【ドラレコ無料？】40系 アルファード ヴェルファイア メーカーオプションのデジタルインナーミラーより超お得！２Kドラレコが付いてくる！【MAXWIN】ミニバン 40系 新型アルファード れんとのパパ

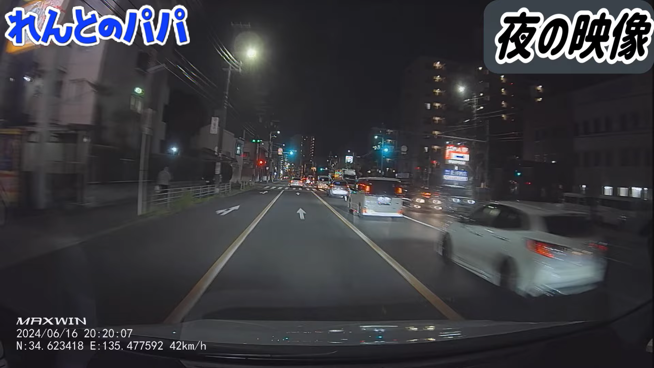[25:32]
信号の点滅がね、昼間と違ってあまりこう、点滅してる感はないかなーっていうのを感じますねで、えー、まあ、街灯にあるね、えー、光が近づいてくると若干、滲みというか、ぼやけが出るんですけどもこれは全然、許容範囲かなと思いますで、お店の看板とかもね、はっきり鮮明に映ってるし看板に書いてある文字もね、読み取れますでは、ここでね、HDRの性能を見ていきたいと思うんですけども前のね、